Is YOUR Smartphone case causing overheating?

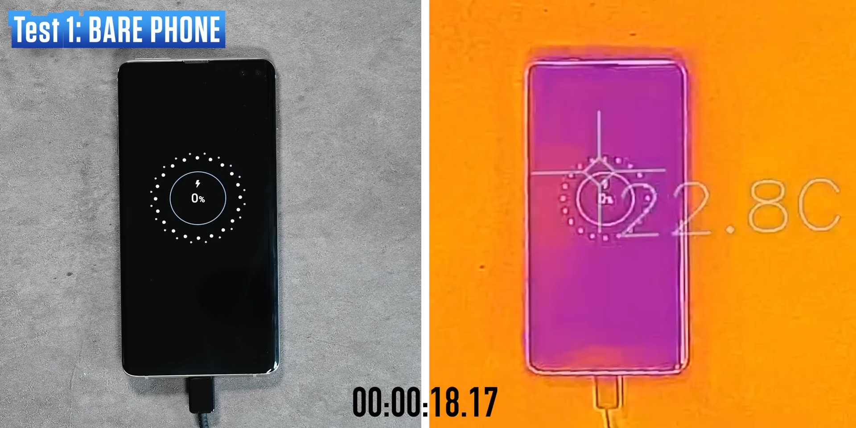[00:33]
On screen: spot 22.8°C
And then we're going to plug the cable in, let the phone charge, and at the same time, run a battery wasting application, which is pretty intensive. The idea is that, in terms of thermals anyway, a test like this should light your phone up like a Christmas tree.
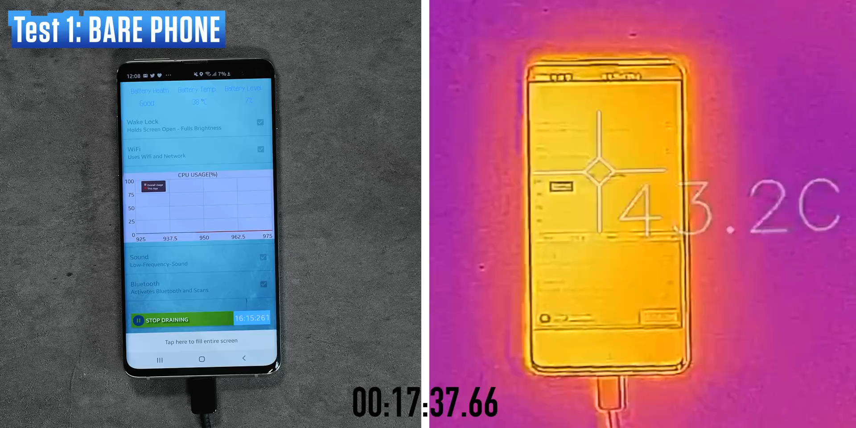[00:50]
On screen: spot 43.2°C
Charging the battery, especially when it's empty, is going to really heat that up. And then this battery wasting application we've got open right now is going to push the phone in all sorts of ways. Just take note of the 44-45 degree temperature that the phone has reached without anything covering it at all.
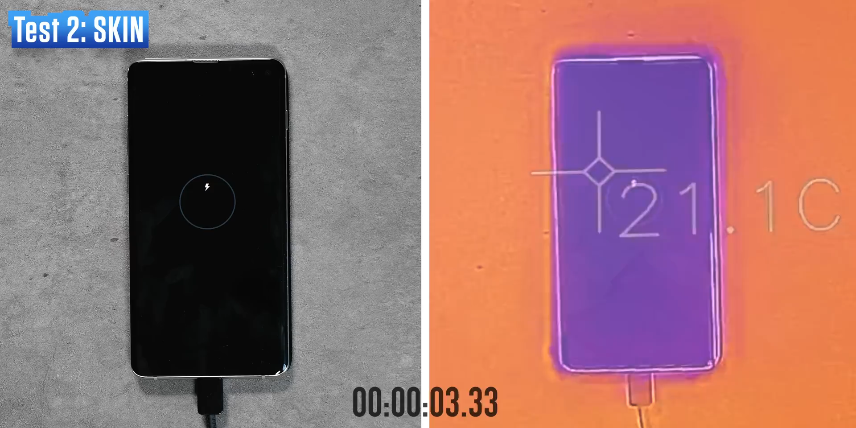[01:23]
On screen: spot 21.1°C
And in each of these scenarios, I'm running the whole thing for 30 minutes.
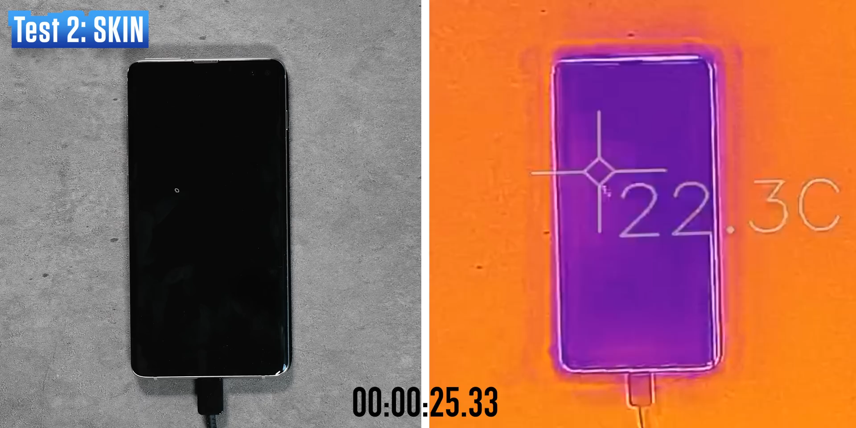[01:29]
On screen: spot 22.3°C
So it's not a complete charging cycle, but gives you an idea because the temperature tends to plateau when charging. It doesn't exceed a certain point. Within pretty much five minutes, it's already hit 40 degrees, but then from there, it pretty much trickles upwards pretty slowly.
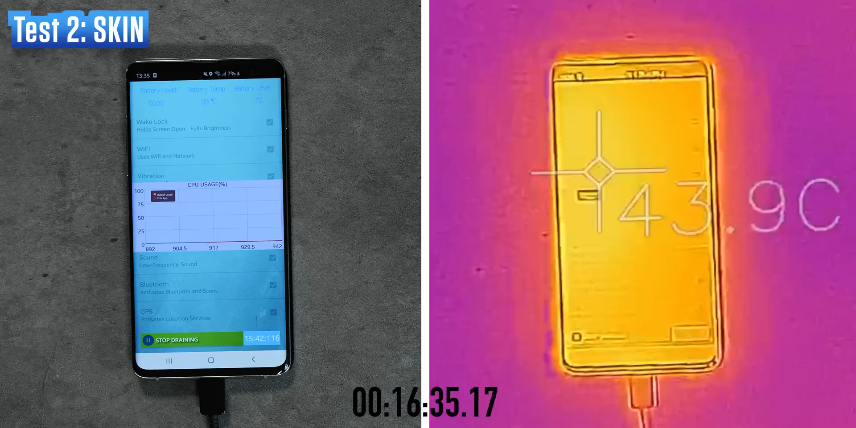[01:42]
Nonetheless, not a massive difference, but you might be able to tell that the temperature with the skin on is roundabout a degree higher in all situations. That's not a massive difference, but it is significant.
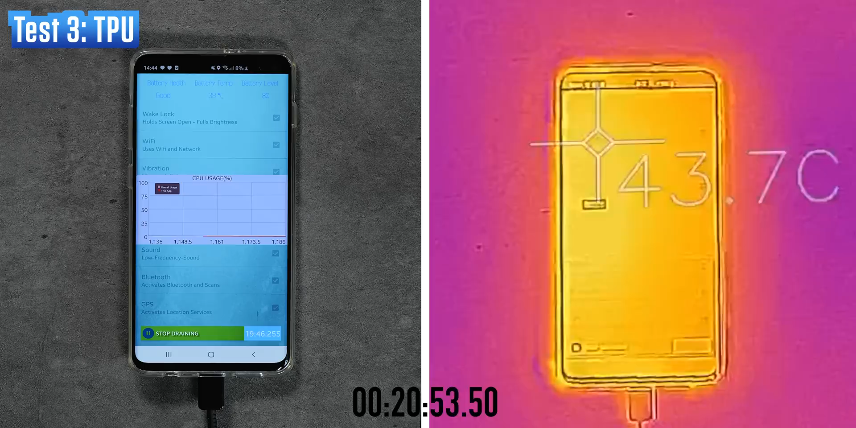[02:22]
On screen: spot 43.7°C
Bear in mind that the room I'm filming this in is at about 25 degrees, which isn't quite 45 that it reaches in other countries, but for the sake of this relative comparison, it barely even touches 45 degrees internally.
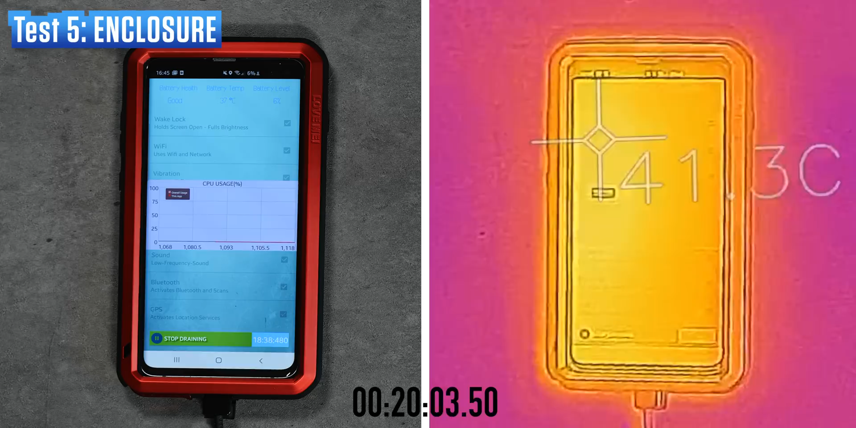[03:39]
On screen: spot 41.3°C
The heat is spreading across not just the whole phone, but the whole outer rim of the case. And so whilst there is more heat contained there, it's spread over a larger area.